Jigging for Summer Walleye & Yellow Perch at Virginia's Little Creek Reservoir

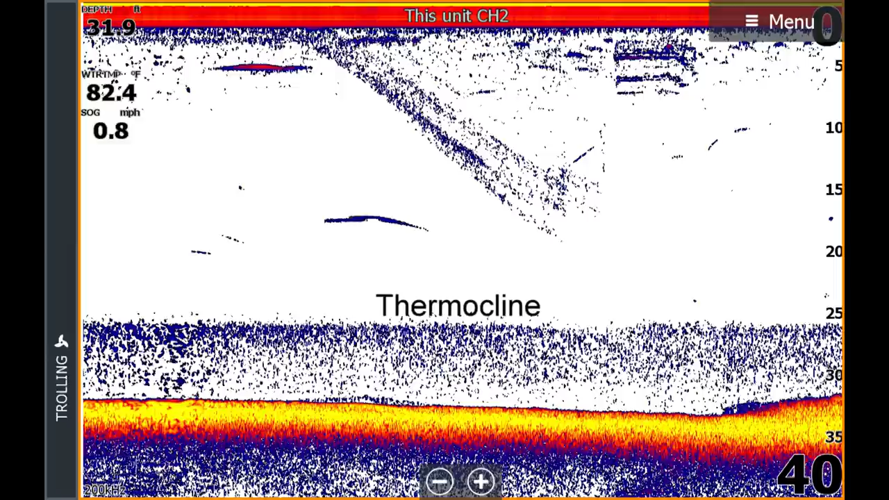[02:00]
On screen: water 82.4°F, speed 0.8 mph
Now every impoundment is slightly different but at Little Creek Reservoir the thermocline typically sets up in the low to mid 20-foot zone. You can find the thermocline by looking for the sonar signal to reflect off the denser and colder water.
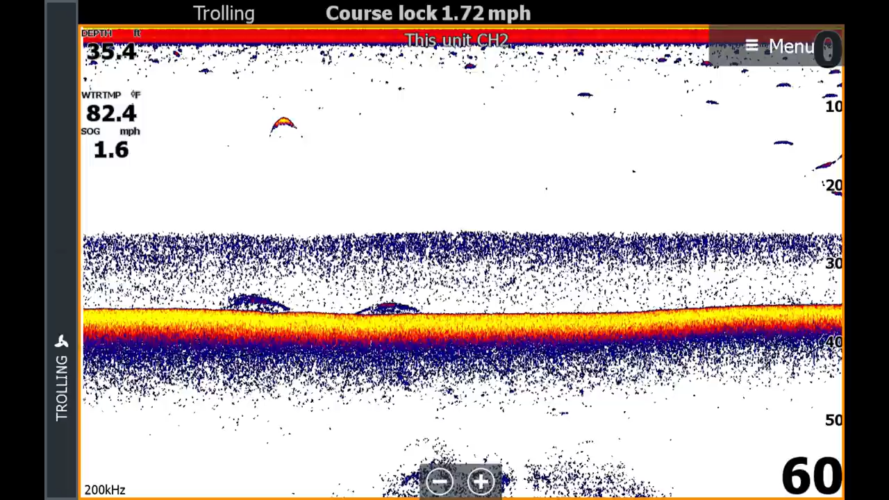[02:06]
On screen: depth 35.4 ft, water 82.4°F, speed 1.6 mph
At Little Creek Reservoir we found a thermocline in the 26 to 27 foot zone.
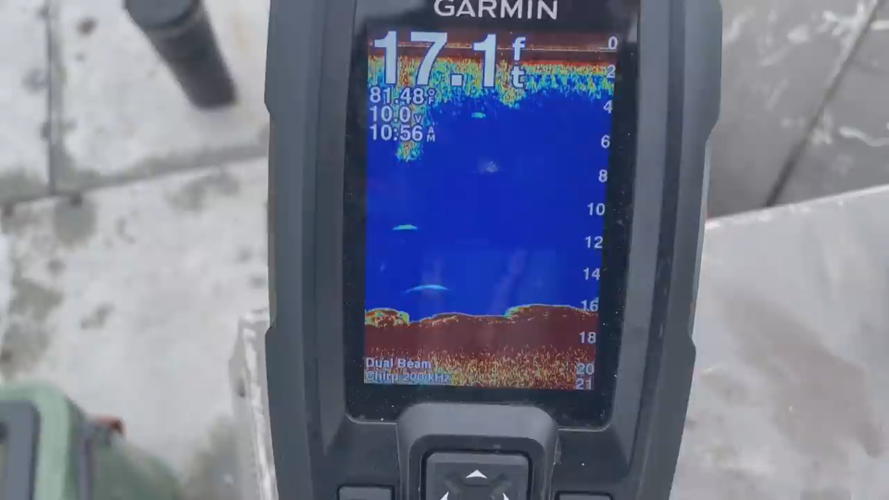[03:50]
On screen: depth 17.1 ft
And again you're looking for arches lower in the water column in that 17, 18, 19 foot zone. With these blade baits being one of the more popular ways to fish for these fish in depth.